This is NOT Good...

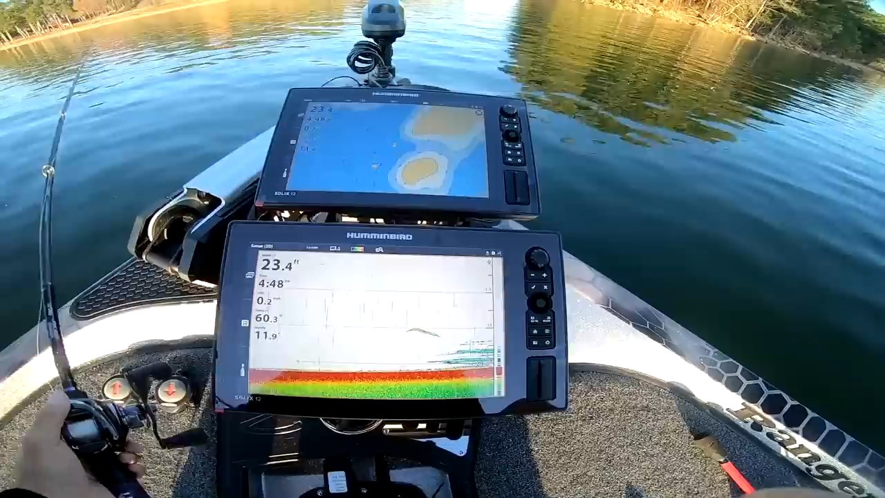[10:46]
On screen: depth 23.4 ft
see that it's a brush pile right here 20 22 23 foot that's a big fish right there i
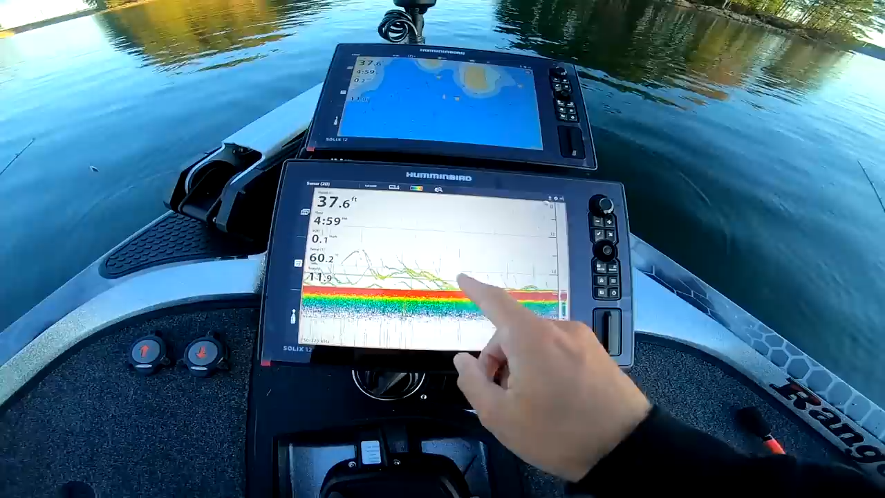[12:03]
On screen: depth 37.6 ft
little lines that's my spoon going up and down these are the fish following it they just did not want to eat it i don't know why